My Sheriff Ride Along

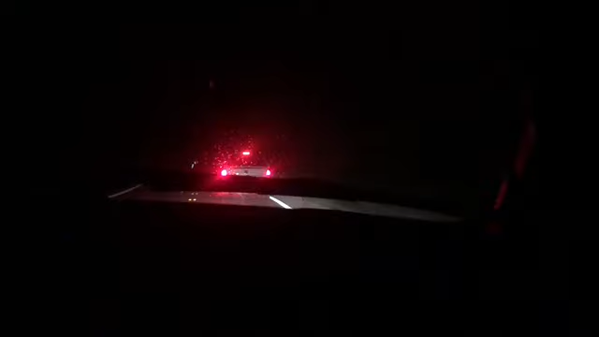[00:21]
Oh, he pulled over! He pulled over, yes! He for real pulled over for you. So, yeah. So if you go this way and then like turn around, then you'd definitely, yeah. Oh, hell yeah. Can you, you think we, oh, this is awesome.